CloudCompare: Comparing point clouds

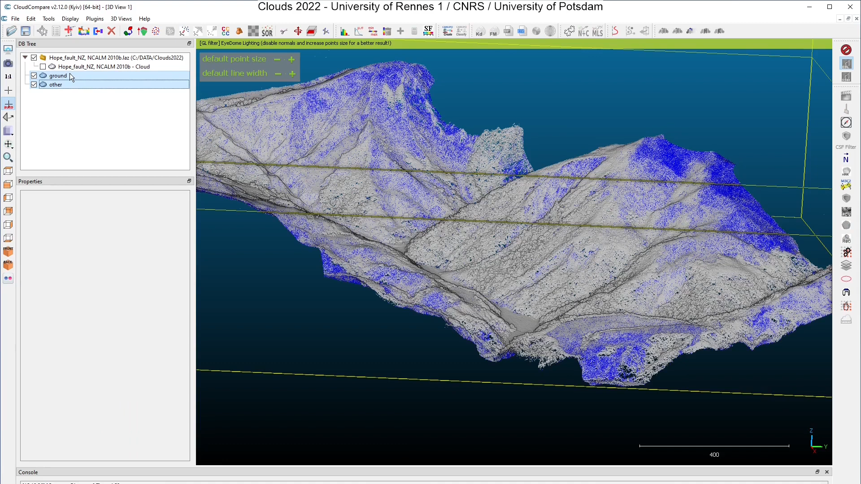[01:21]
Now I can compute the cloud-to-cloud distances by selecting the two clouds here and clicking on the tool Compute Cloud-to-Cloud Distance.
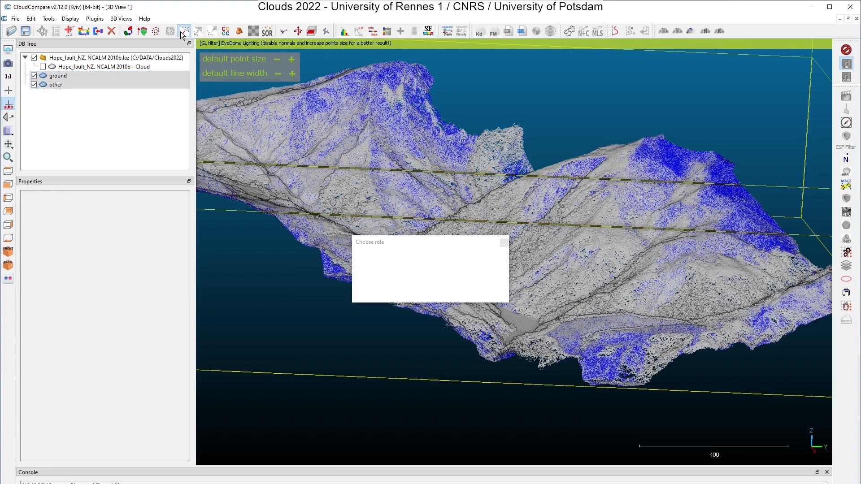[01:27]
OK, you have to check the role here. And if they are not in the right place, you can swap the cloud. The reference is the ground and the compared cloud is zero.
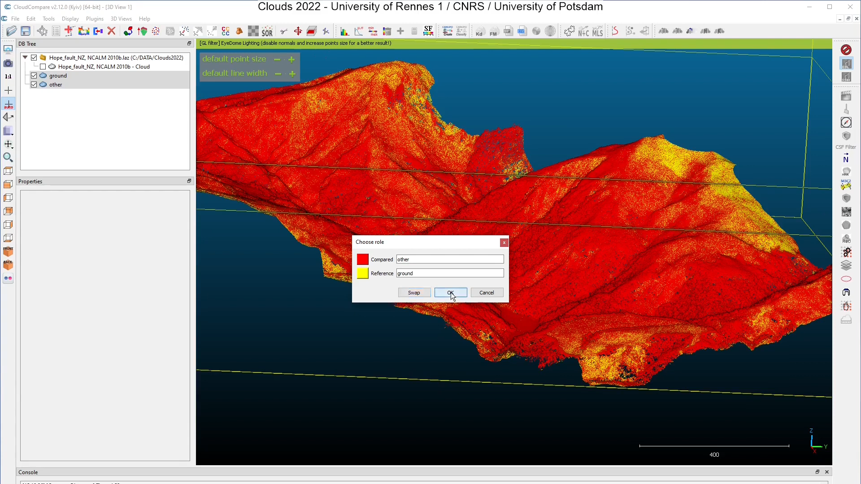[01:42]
So here we have the distance computation dialog. You can choose to split the distances along X, Y and Z components. You will see that it will be quite useful in our case. You can also specify a max distance. This is really important in the cases where the two clouds are not overlapping very well.
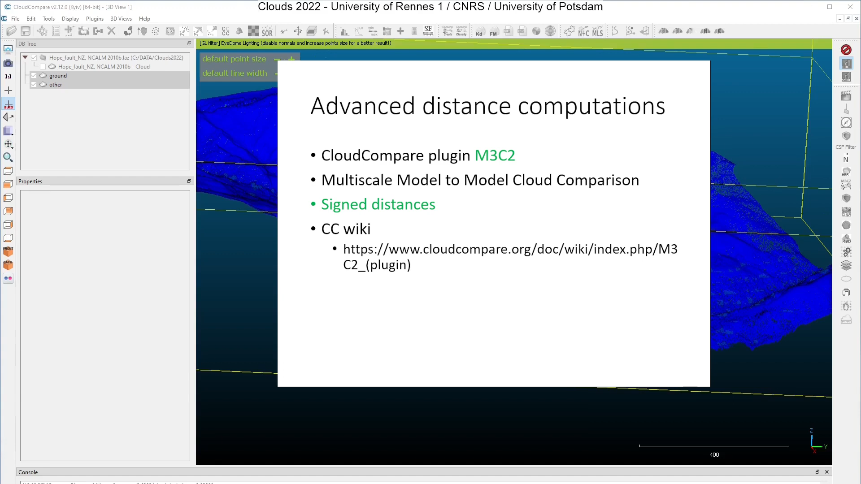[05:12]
and there is also a specific section on it on the cloud compare wiki. So let's continue with the cloud-to-cloud computation, which is known as a local model. Approximate distances are an estimation by cloud compare of the distances that will be computed between these two clouds. Okay, I click now on compute.
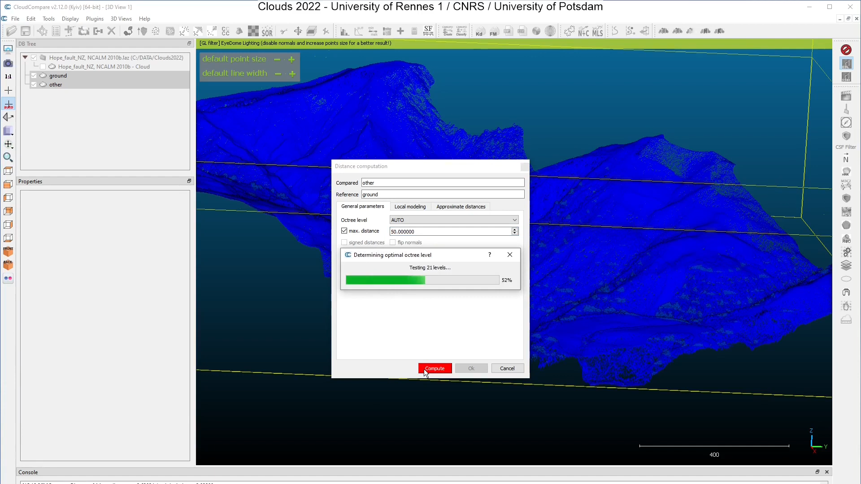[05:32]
And the results will appear on the compared cloud. The compared cloud is the other. Click on it. And what you can see here, is that we have four new scalar fields on the other cloud.
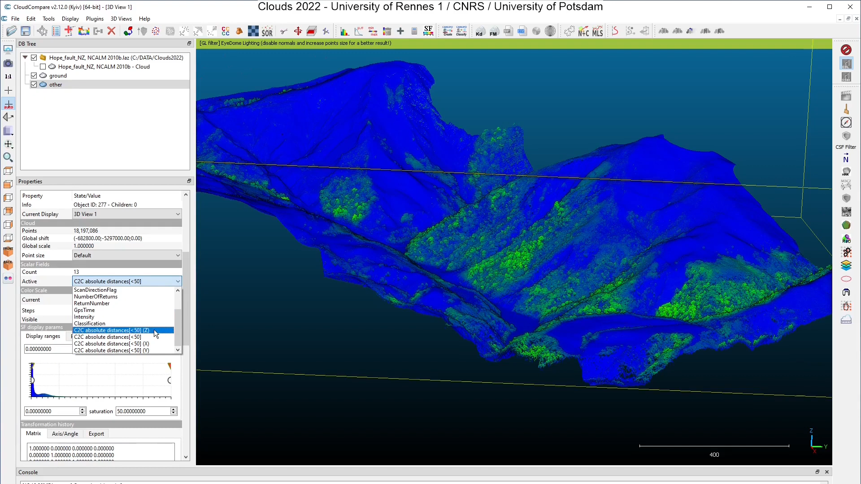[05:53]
And if I have a look at the absolute distances, you can see that I have regions in my compared clouds,
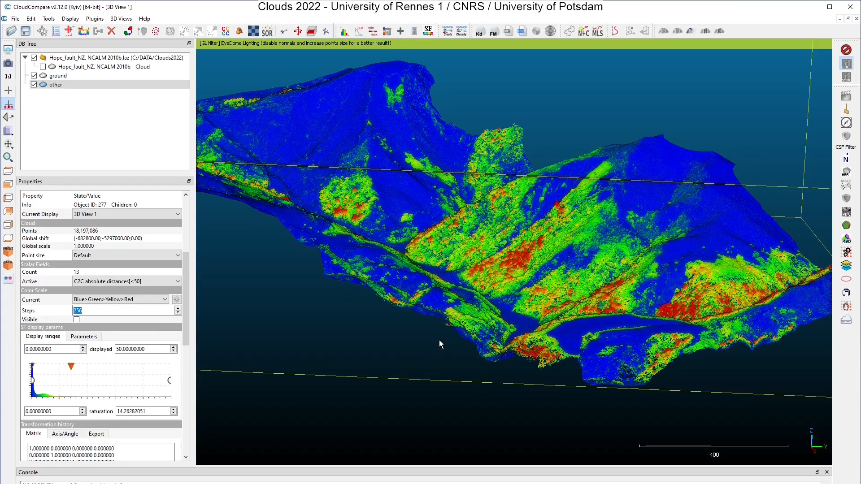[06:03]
clouds who are quite far from the ground, and it corresponds to regions where I have vegetations, and especially high vegetations. If I select here the distances along the z-axis, what is very relevant to have a look at the height of the vegetation,
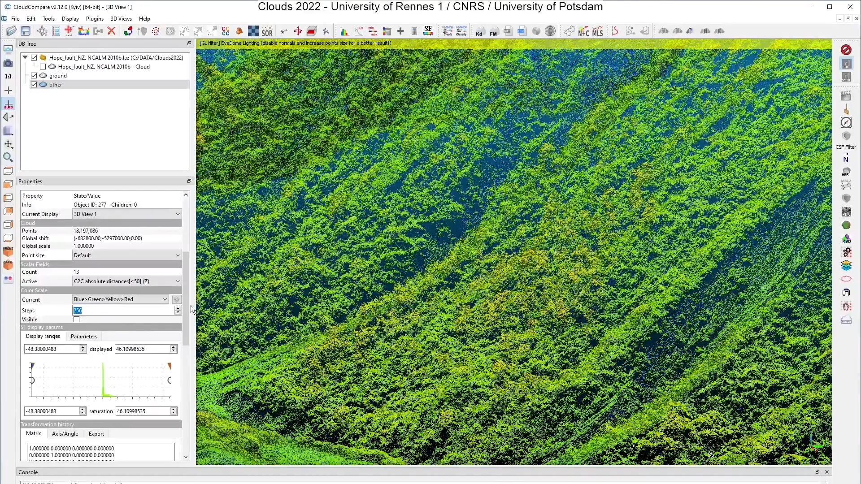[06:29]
again I can adapt the color map. Here.
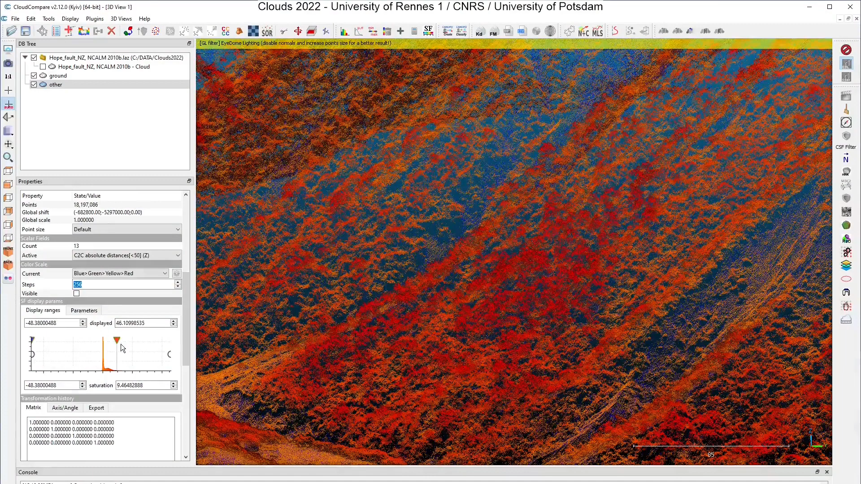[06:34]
Here. And again I can see that I have almost isolated,
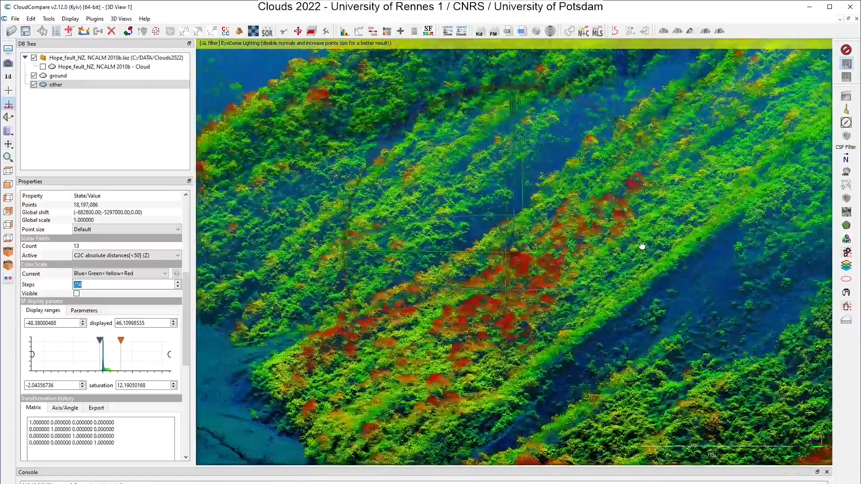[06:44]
or at least located, areas where we have quite high vegetation here. To show you how to apply a transformation to a point cloud, and how to register point clouds, I have worked a little bit on my sample data set here, and I have extracted two clouds from it, using the dedicated tool here in the cloud compare interface, the subsample point cloud.
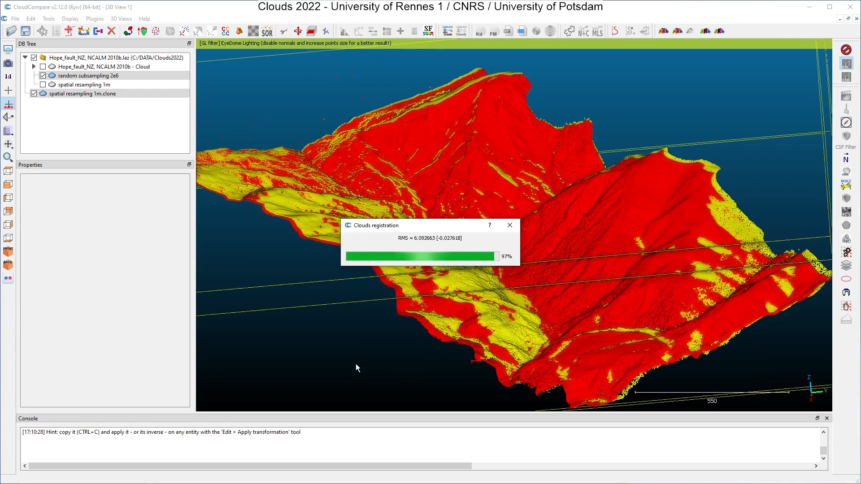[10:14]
and you can control the quality of the result with it. So I will use the RMS difference, and I click on OK. And you see that the algorithm has been very fast,
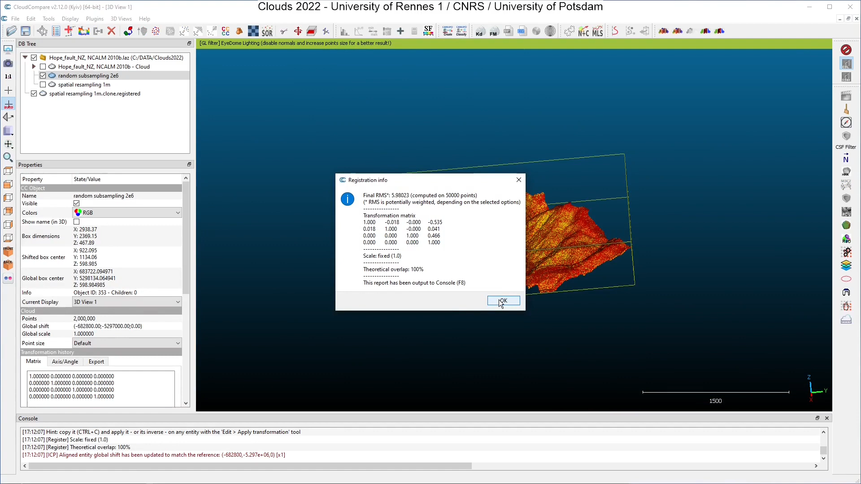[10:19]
and what you can see now is that the points are mixed together again. And what is interesting is that in the console here, you can find the rotation that has been computed by the algorithm to make the clouds fit together again. And you can copy it using CTRL-C. And if you go again in Edit, Apply Transformation, and if you paste the values here,
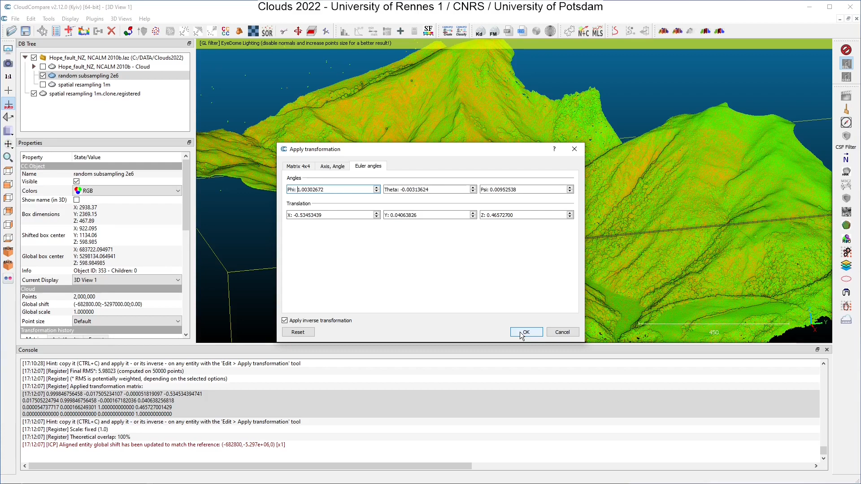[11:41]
4 centimeters around y, and 0.4 meters around z. It's not really the same as the transformation we have used to modify the initial cloud, but in terms of registration,
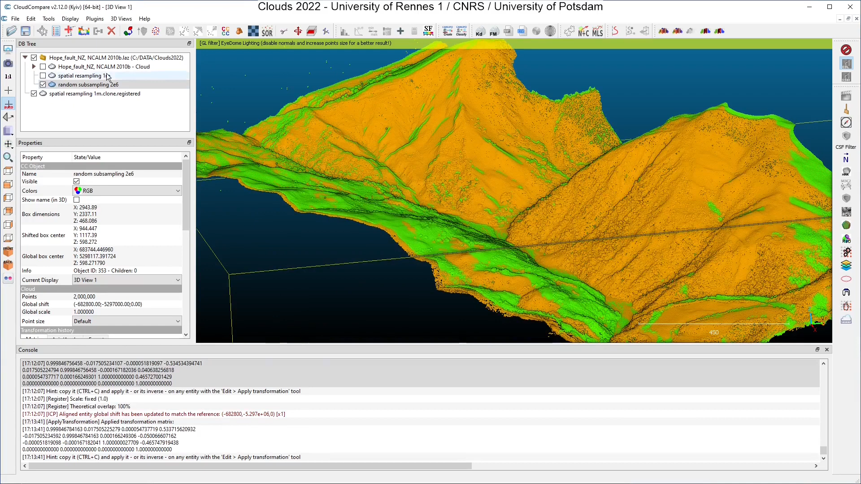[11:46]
the result is not so bad. If I change the color here, you can see that both clouds are mixed together despite the discrepancies on the transformation computation. There is another technique in Cloud Compare to Align Clouds. And I will show it to you now.
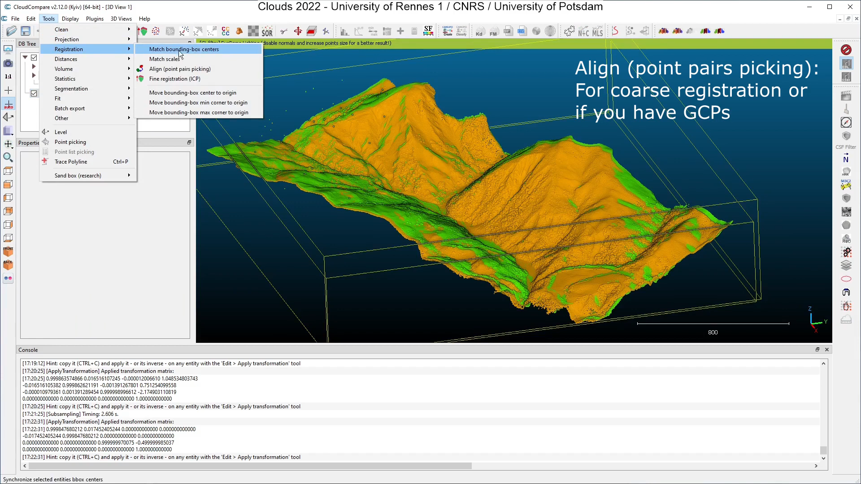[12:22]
I select two clouds I want to register. Click on Tools, Registration. And you have here the tool Align Point Pairs Picking. Click on it. The aligned entity in our case is a spatial resampling one meter. Okay. And now you will have to pick point pairs in the data cloud here. In the clouds here.